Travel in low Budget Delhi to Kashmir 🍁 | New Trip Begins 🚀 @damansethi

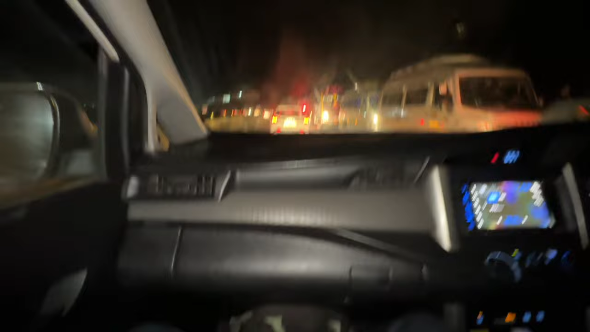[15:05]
ट्रैफिक तो यार खत्म ही नहीं हो रहा, ट्रैफिक इतना ज्यादा है ना कि ऐसे लग रहा है कि रात के ना 1 बजेंगे 2 बजेंगे। भाई साहब बहुत ज्यादा वाला ट्रैफिक जाम है,
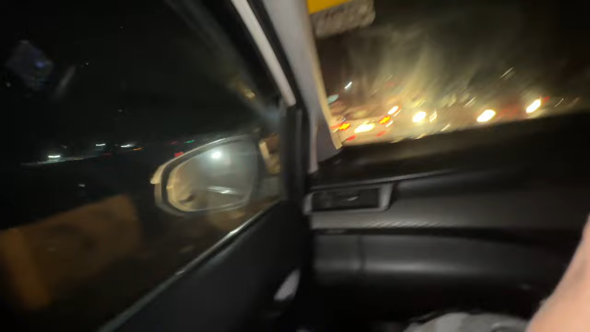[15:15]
और इतना ट्रैफिक ऐसे वाला ट्रैफिक है कि ना ये गाड़ी ना मतलब ढंग से चल ही नहीं रही।